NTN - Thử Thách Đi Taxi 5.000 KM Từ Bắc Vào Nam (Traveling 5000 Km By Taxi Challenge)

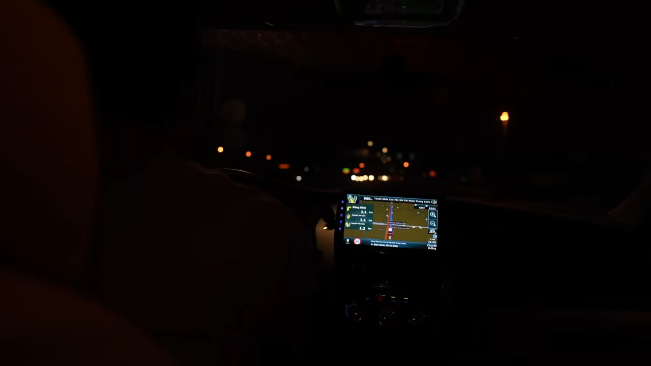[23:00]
Đây là Google Maps Đang check map tôi ở gần thành phố Hồ Chí Minh
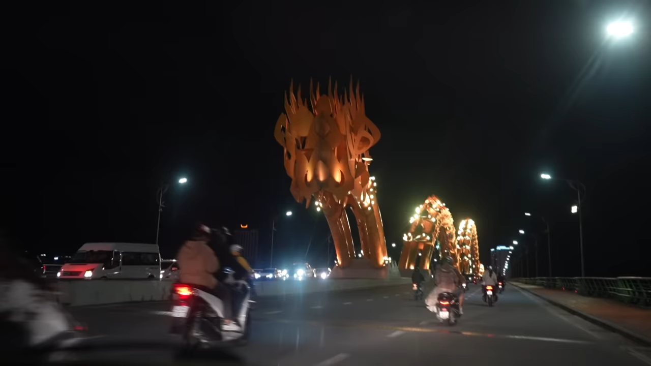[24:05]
Anh em đi ngược đường rồi Đi lộn đít này Người ta phải đi từ đầu đến đuôi Mình đi từ đuôi đến đầu này Vâng,
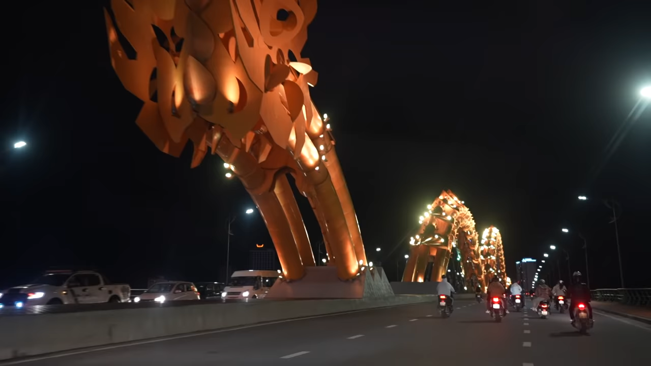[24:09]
giới thiệu các bạn đây là cầu rồng của Đà Nẵng Zip is a Đà Nẵng city
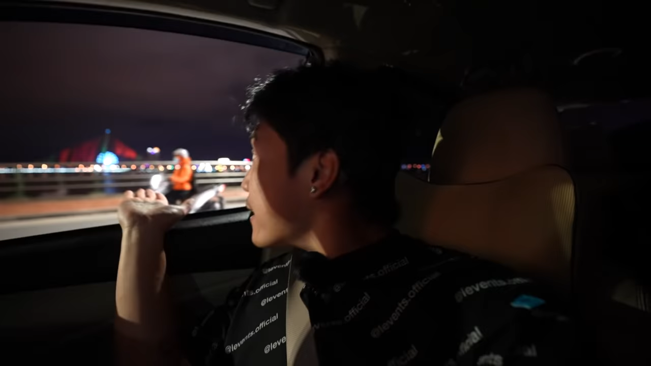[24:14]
Nói chung là lần đầu tiên đến Đà Nẵng tôi thấy ở đây rất là đẹp Đây,
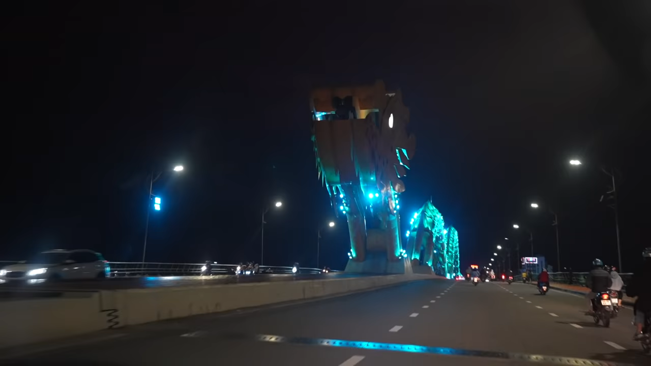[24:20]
bây giờ chúng tôi đã lộn ngược lại Và đây là cái đầu con rồng
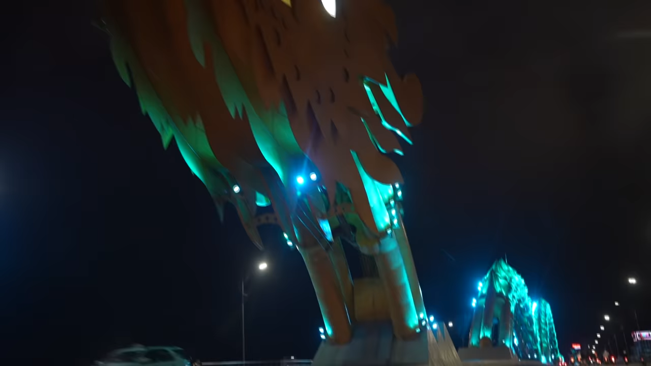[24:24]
Ngày nào nó cũng phun nửa với phun nước Nhưng hôm nay hơi đen vừa đến hơi muộn Nói chung là nhìn rất là đẹp đấy
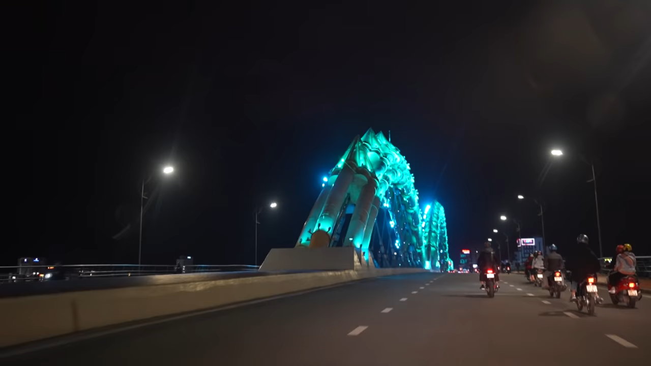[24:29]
Đấy, quay hết cho các bạn xem Những bạn nào chưa đến Đà Nẵng thì các bạn thấy được
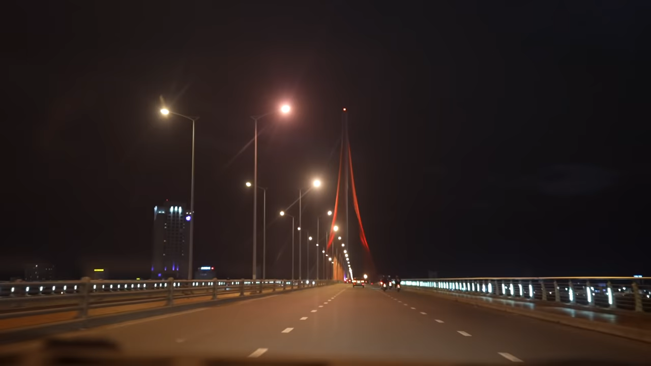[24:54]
Giới thiệu các bạn đây là cầu Trần Thị Lý Đây là cầu thứ 2 đẹp nhất Đà Nẵng À, đẹp thứ 2 Đà Nẵng Sorry Chúng tôi đang ở đầu bên này nhìn sang đầu bên kia